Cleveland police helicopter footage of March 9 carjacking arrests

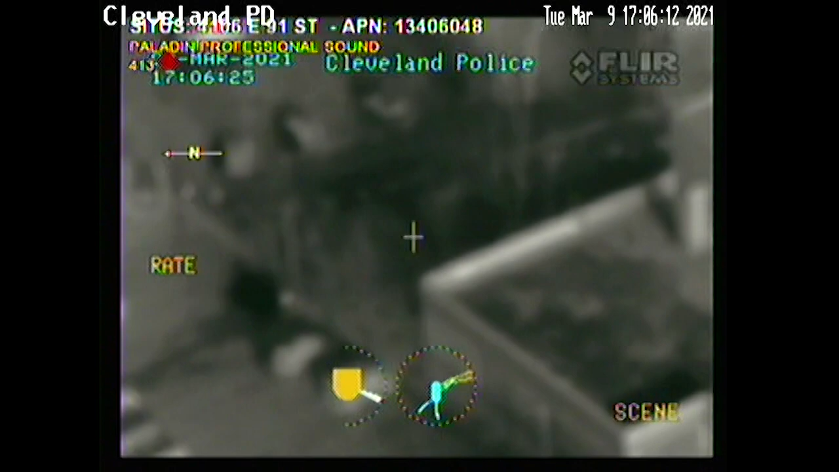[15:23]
Okay, they have all three. All three are detained. There's three different locations. I see all three detained. All three detained. Where's your vehicle at?
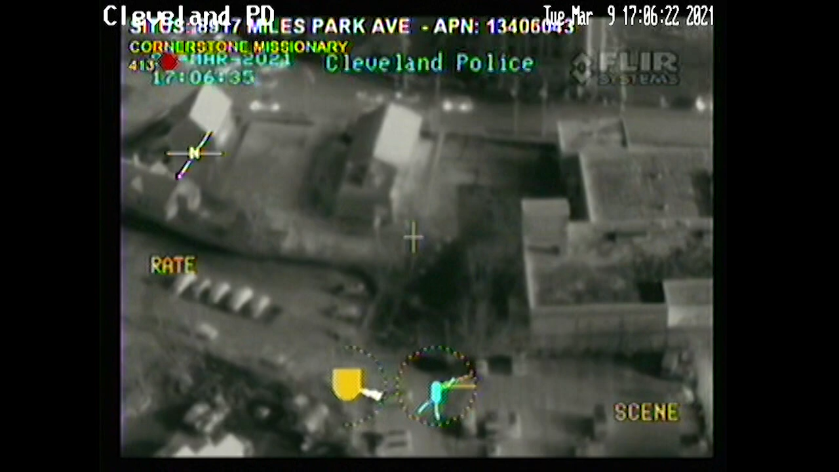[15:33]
Vehicle's at 9-1 and Walker. Let's get somebody at 9-1 and Walker and mark that.